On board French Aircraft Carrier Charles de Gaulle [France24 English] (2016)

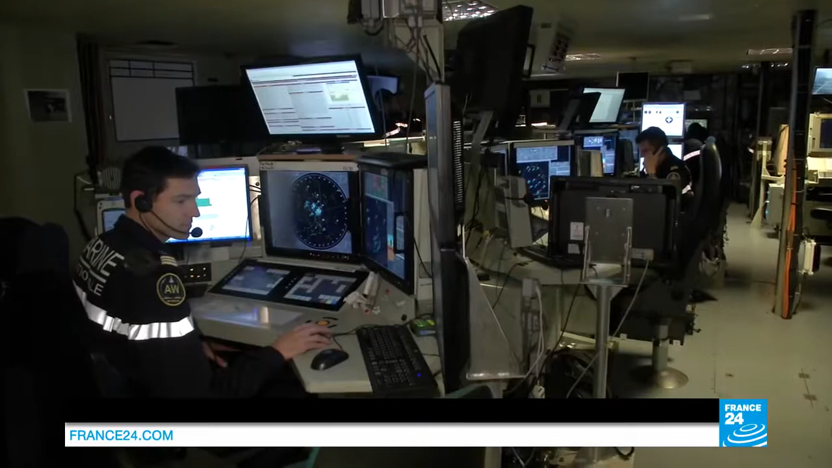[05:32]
It's a state-of-the-art warship with no portholes. Everything happens in the ship's hull. The operations center collects information from
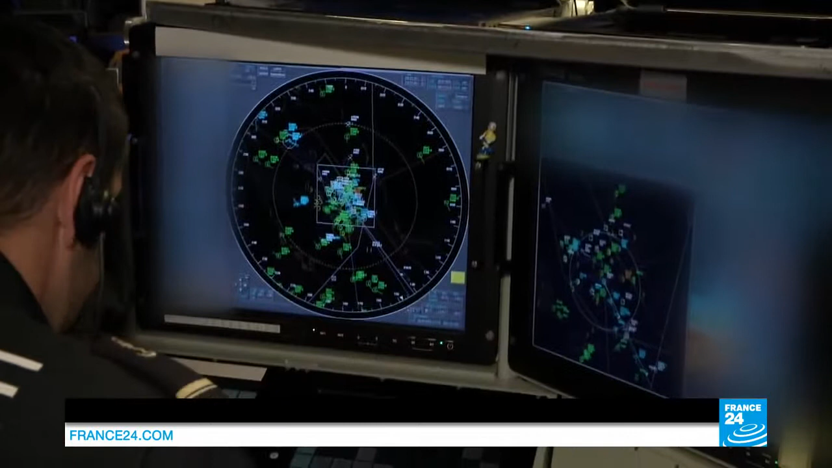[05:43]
the air and from above and below the ocean's surface. The ship's radar range extends to 400 kilometers.